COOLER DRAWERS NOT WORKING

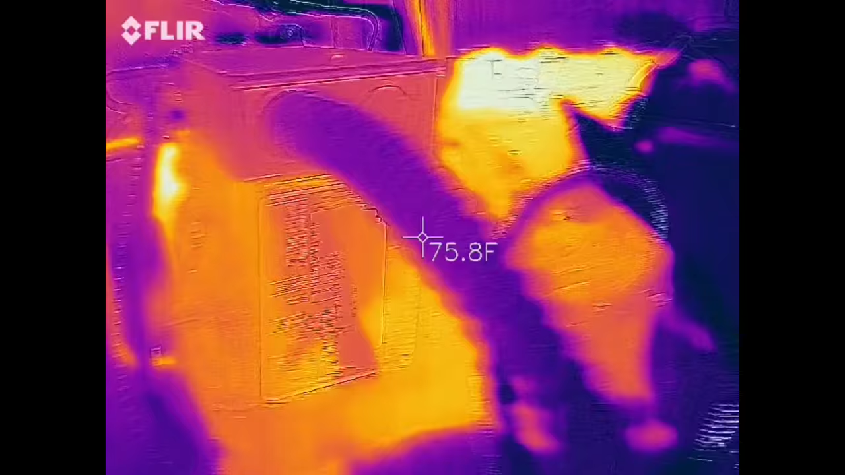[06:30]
On screen: spot 75.8°F
You can see my compressor with the thermal imager.
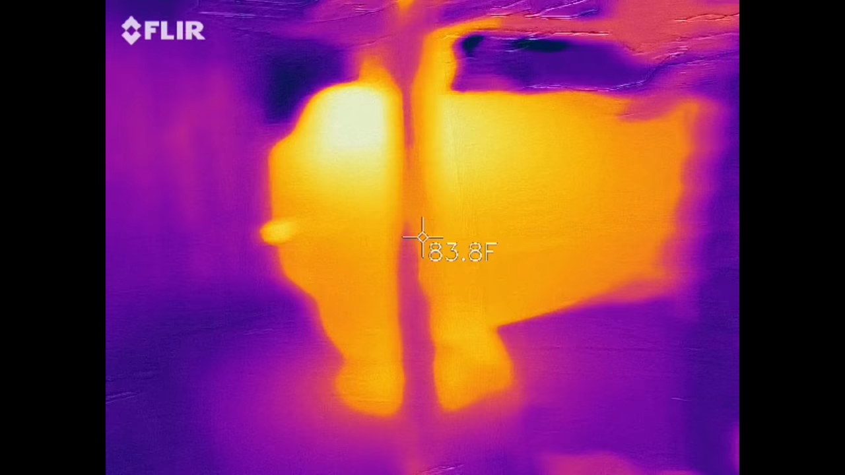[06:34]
On screen: spot 83.8°F
You can see the liquid line receiver is about three quarters full.
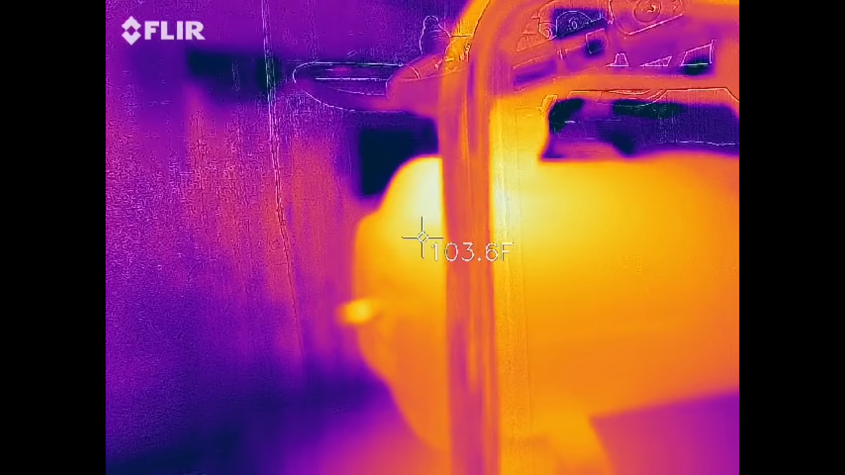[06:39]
You see where it gets really hot, right about the three quarter mark.
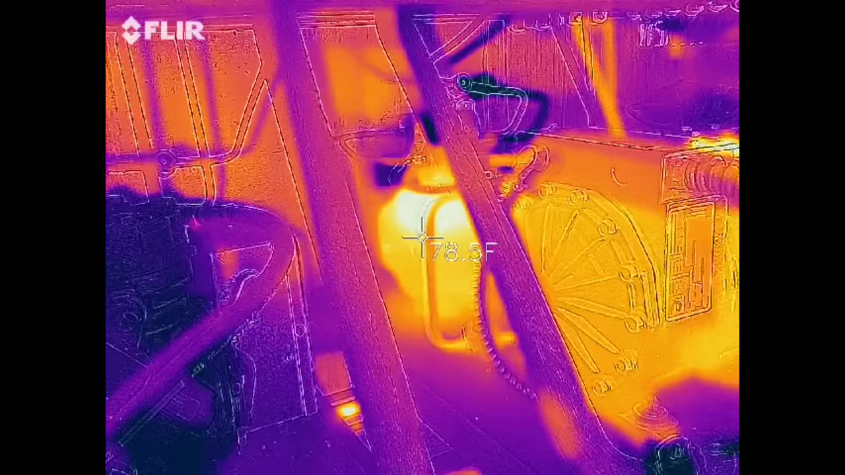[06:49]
And you can clearly see that the temperature change happens right at the three quarter mark on the liquid line receiver.